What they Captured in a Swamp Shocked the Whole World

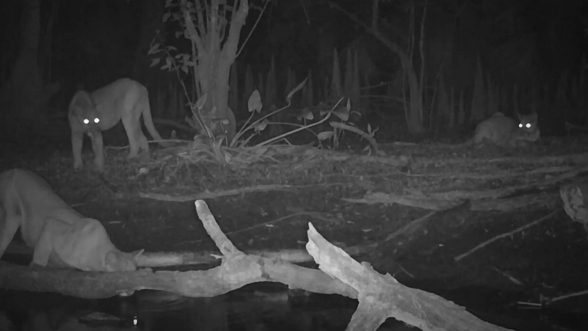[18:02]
and the occasional alligator and that's why they often get filmed around florida swamps these cats love to hunt there number two burmese pythons found in swamp burmese